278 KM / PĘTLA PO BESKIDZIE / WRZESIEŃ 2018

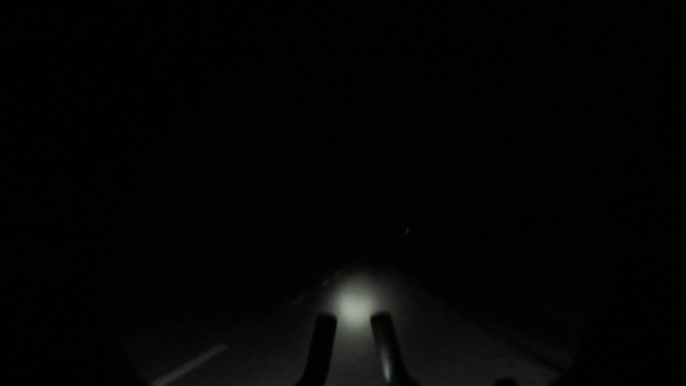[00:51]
Ale jest masakrycznie zimno, ja pierdzielę! Haha! Ale piękne, czyste niebo! Będzie ładny dzień! Miejscami już spora mgła się robi. Ale jedzie się przyjemnie.